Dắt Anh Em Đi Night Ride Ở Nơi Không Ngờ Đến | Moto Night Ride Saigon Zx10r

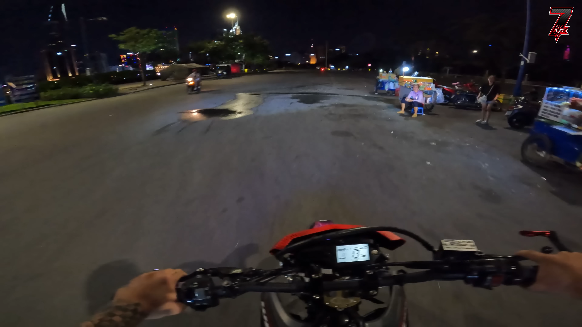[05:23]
Ở đây hình như không được đậu xe ở đây hay sao á. Ờ nó cắm hết rồi, thôi mình quanh ra, quanh ngược ra thôi. Qua đây là bầm, đây là bầm.
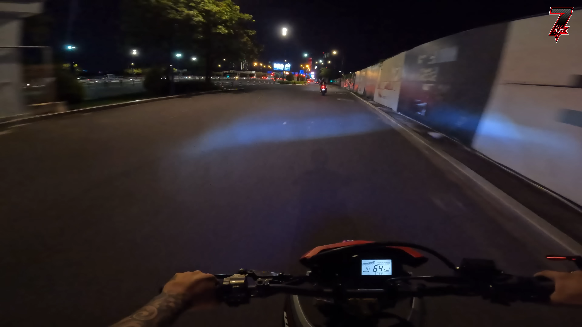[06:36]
Vô hầm luôn. Ừ. Vô hầm luôn. Quay lại vô hầm xong rồi đi ra Bến Thành chụp cái gì vậy?